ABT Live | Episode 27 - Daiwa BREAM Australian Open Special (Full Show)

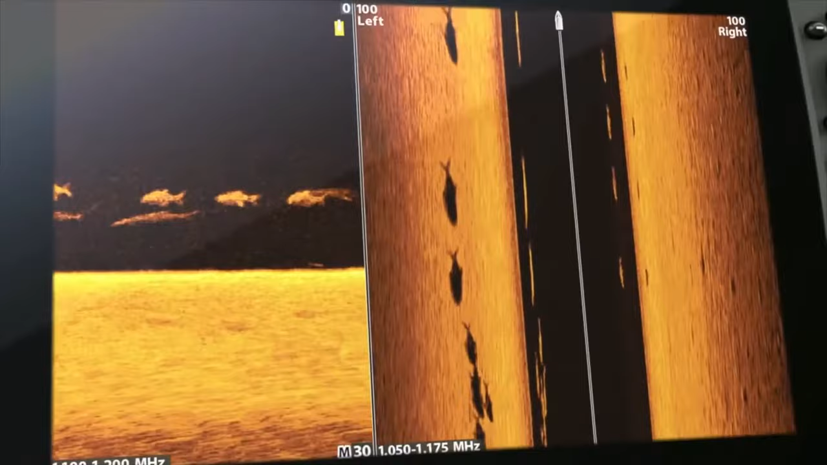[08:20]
New Mega Imaging Plus uses high-frequency sonar to show you fish
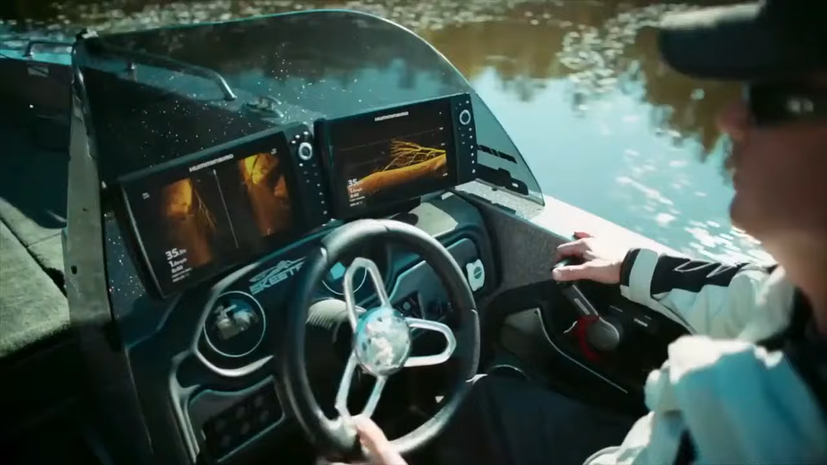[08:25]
No more secrets, no more guesswork.
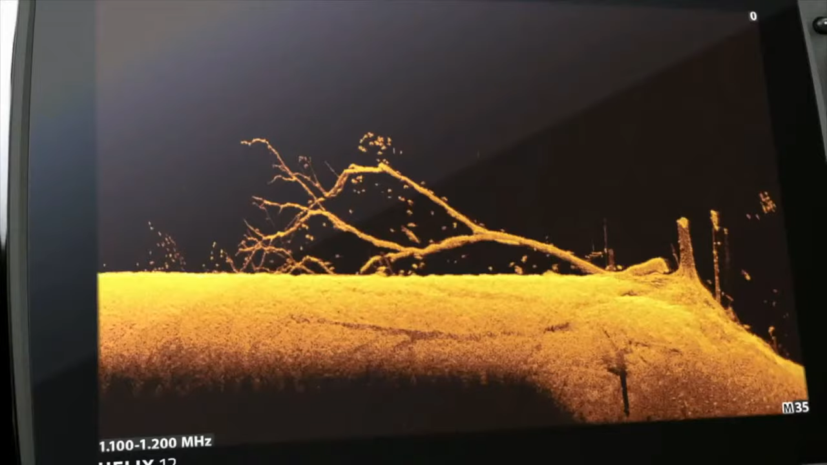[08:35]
Because more detail means more of this.